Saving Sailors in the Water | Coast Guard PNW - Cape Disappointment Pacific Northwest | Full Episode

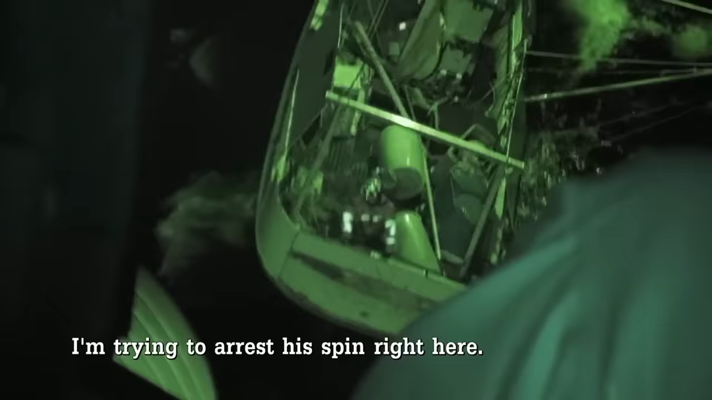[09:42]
I'm trying to arrest this spin right here. Come forward. I see the mast kind of flash kind of underneath the helicopter. Up. And it was close. Okay, take a deep breath.
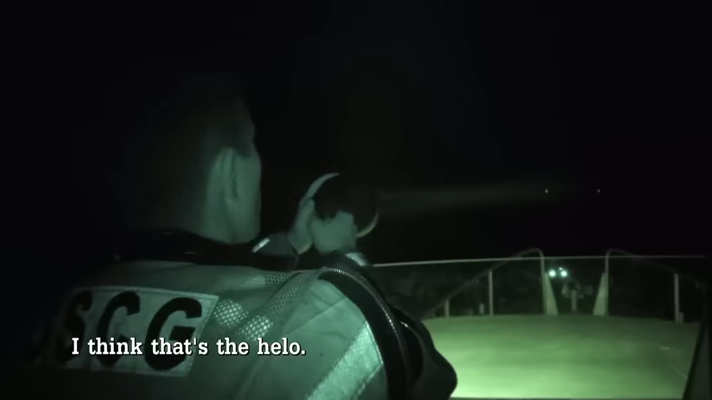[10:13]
reevaluate. I think that's the helo.
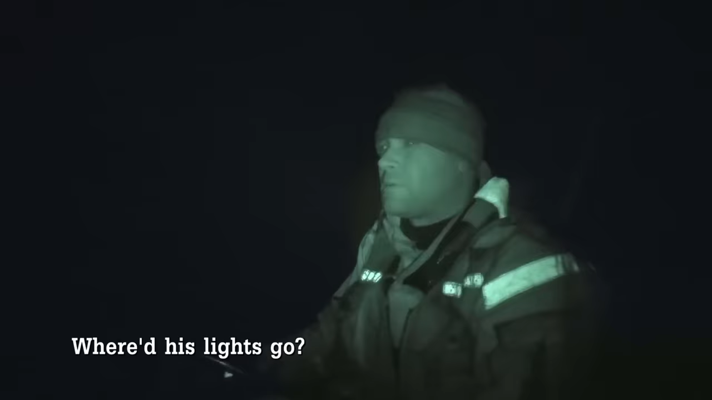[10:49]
Well, where does lights go? When the helo flew off to kind of reevaluate what was going on,
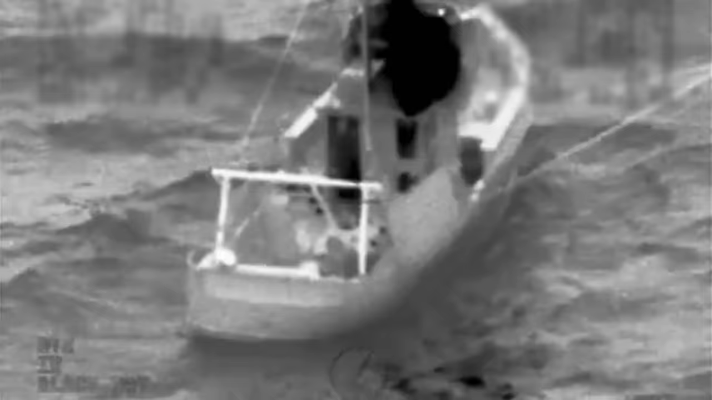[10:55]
about 8-foot wave came over the starboard side and swamped the boat. And then all the power just went off. It just went.
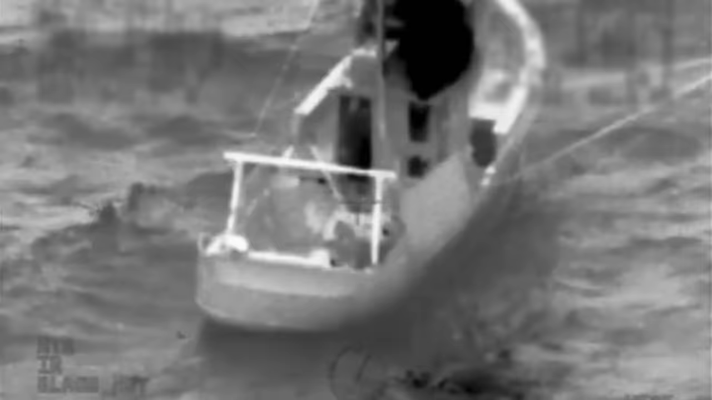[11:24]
I said, we don't got 10 minutes. Boat's sinking now. And then another 8-foot wave came over the starboard side. The ladder well, everything was filling up with water. Hey, 3-5, in the water.
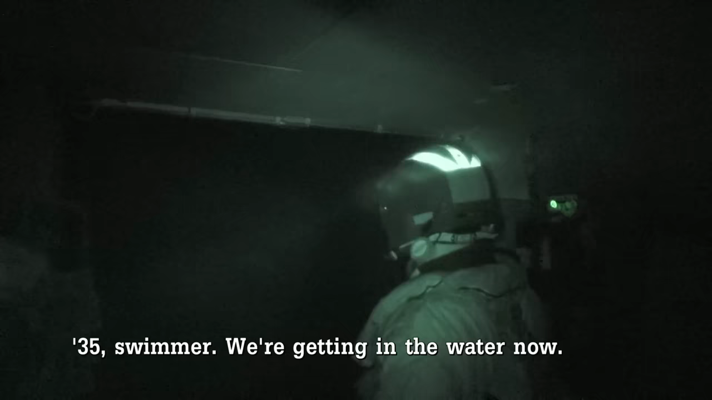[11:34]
You're in the water, yeah. Roger that. Just to
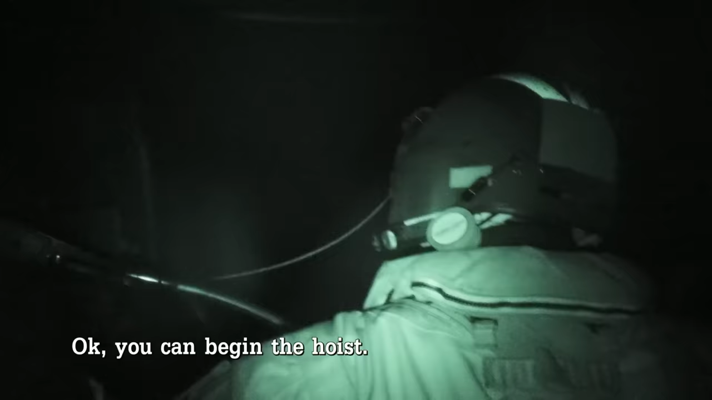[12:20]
Okay, you can begin the hoist. Roger. Mast is going out the door.
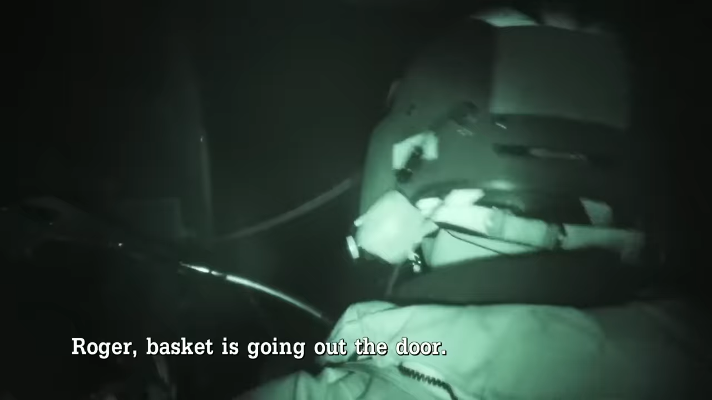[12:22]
Mast is going the way down, halfway down.
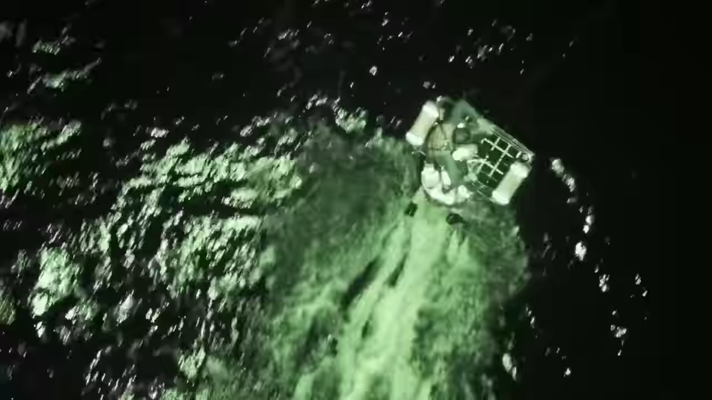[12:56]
That's out of the water. Survivor on his way up.
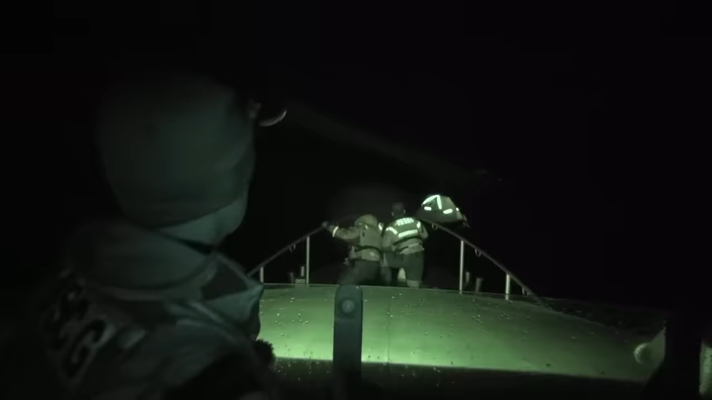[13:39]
It was surprising how fast that boat went down. It just sank.
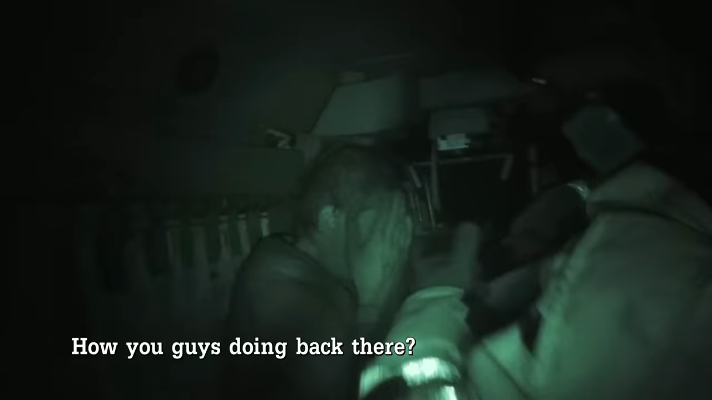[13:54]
How you guys doing back there? He's just a little bit hypothermic.
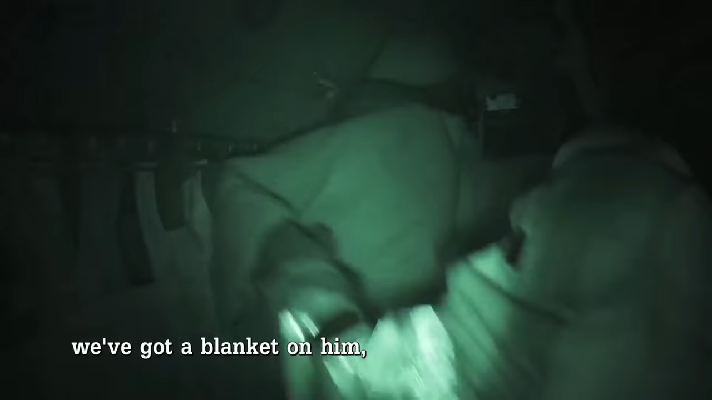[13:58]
We've got a blanket on him. We're warming him up with the ECS, so no EMS will be needed.
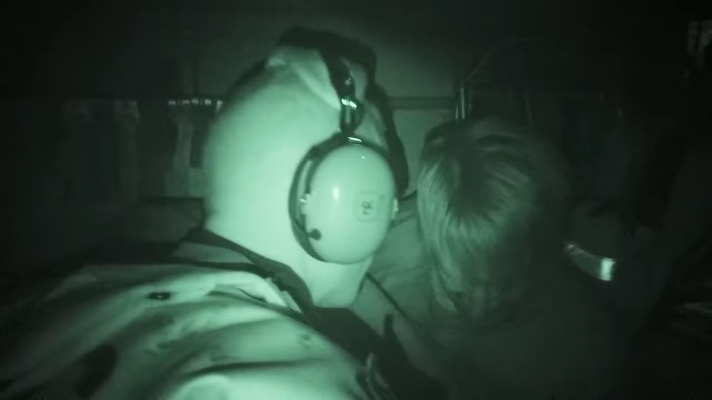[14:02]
I told the captain, hey, sorry, man. I wanted to save your boat.